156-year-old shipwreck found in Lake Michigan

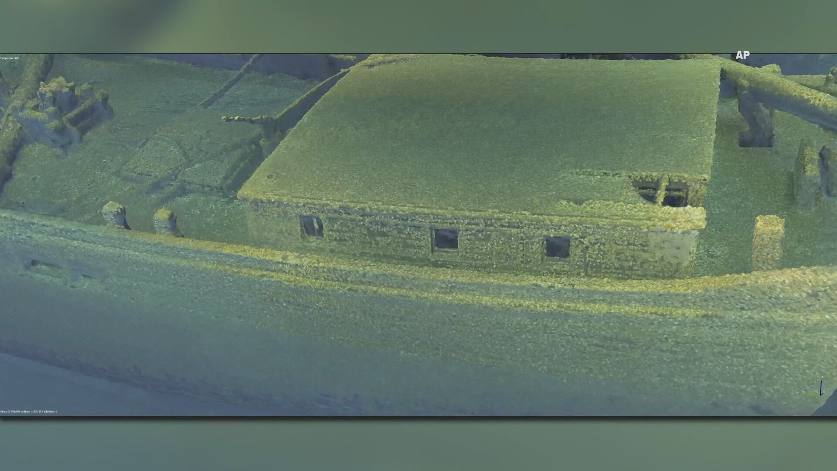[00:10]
A 156-year-old ship called Trinidad was found about 270 feet below the surface right off the coast of Wisconsin. Marine historians say it is one of the best preserved wrecks ever found in the lake.